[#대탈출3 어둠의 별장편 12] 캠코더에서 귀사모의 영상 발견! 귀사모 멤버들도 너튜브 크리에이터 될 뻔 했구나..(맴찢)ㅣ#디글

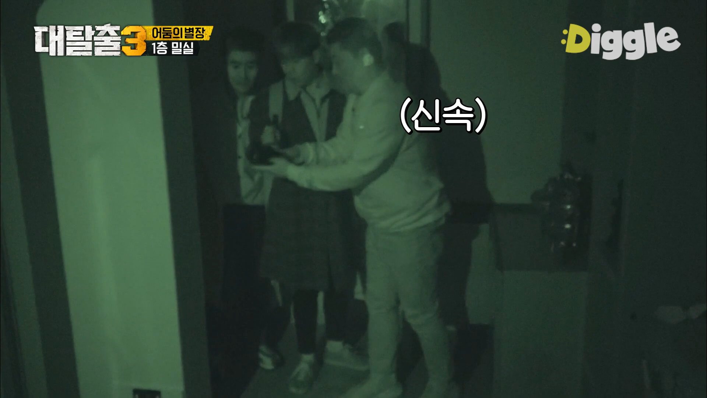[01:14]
이거 앞에 후레쉬가 아저씨 어 어 금방 금방 잠깐만 이거 앞에 후레쉬가 달려있어 플레이 누르면 돼 플레이 누르면 돼 플레이 누르면 돼 아니 이거 후레쉬 아니야 마이크야 이거 됐어요 아 보인다 너무 무섭다 아저씨
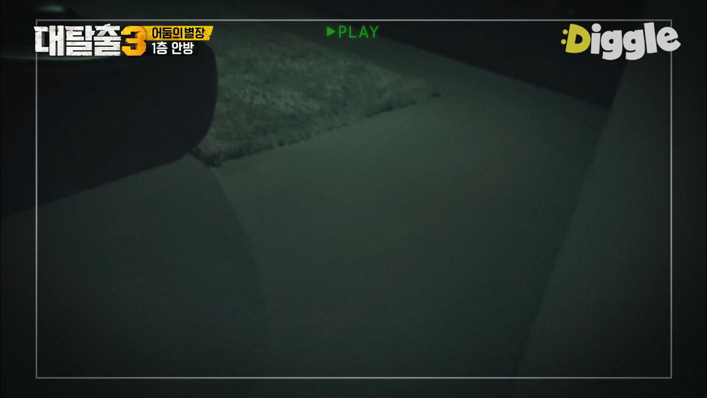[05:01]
저기, 저거. 거실, 거실. 거실. 우리 아까 왔던데. 귀사모 두 명, 그 두 명인 것 같아. 너무 무서운데. 이야, 너무 무섭다.